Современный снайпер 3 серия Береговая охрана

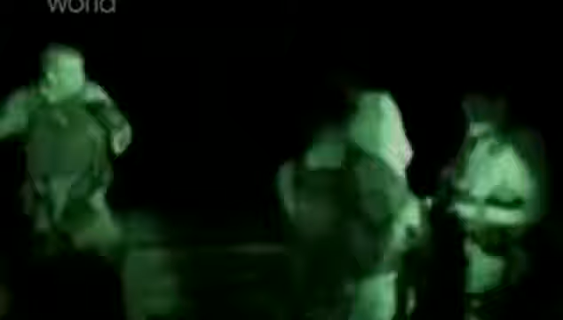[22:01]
Поэтому нам нужно оборудование, которое поможет обнаружить судно контрабандистов. Оно есть, это инфракрасная камера под названием FLIR.
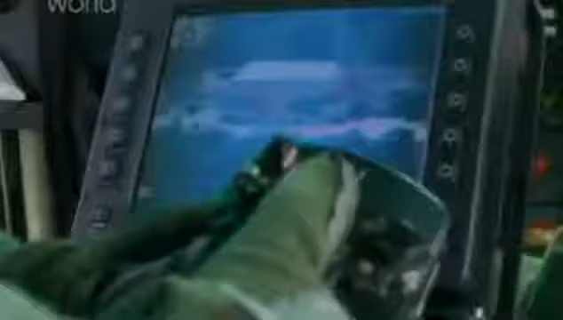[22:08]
Здесь есть две камеры FLIR, одна с объективом для дневной съемки, а вторая — для получения инфракрасной картинки.
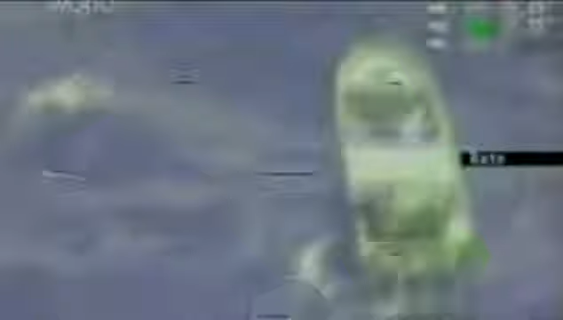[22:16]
Даже ночью вы увидите температурную картину.
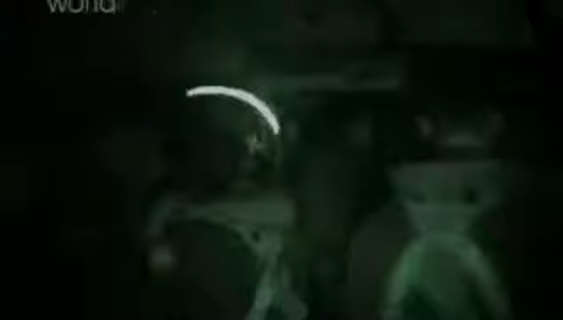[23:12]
Эти профессионалы используют самую современную систему ночного видения, которая тренирует картинку прямо на дисплее в их шлеме.
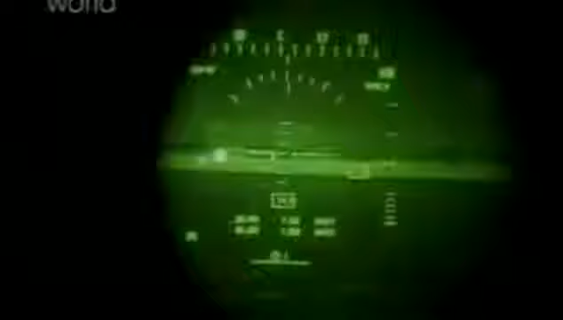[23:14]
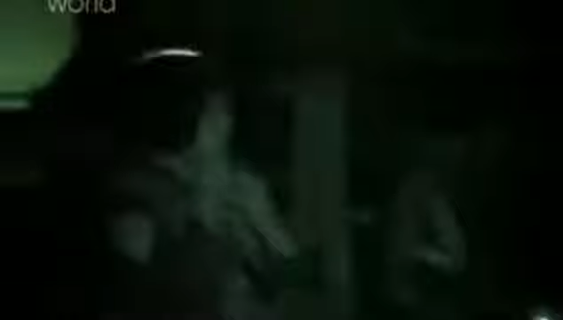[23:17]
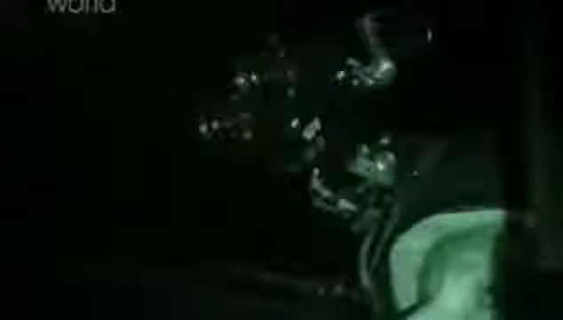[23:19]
У нас в шлеме есть дисплей ночного видения, который нам помогает.
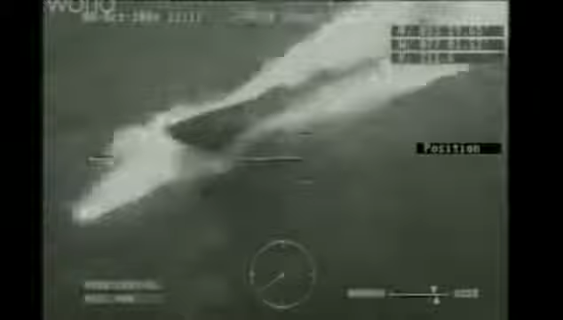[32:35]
Они не соглашаются, не идут нам навстречу. Мы получили приказ обезвредить этот катер.
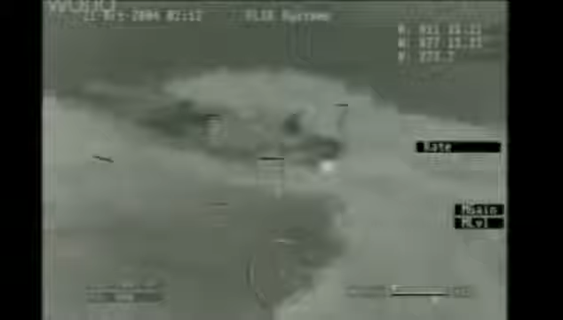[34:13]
Они маневрируют, плывут не по прямой. Это означает, что люди в лодке не собираются останавливаться и пытаются прорваться в нашу страну любым способом.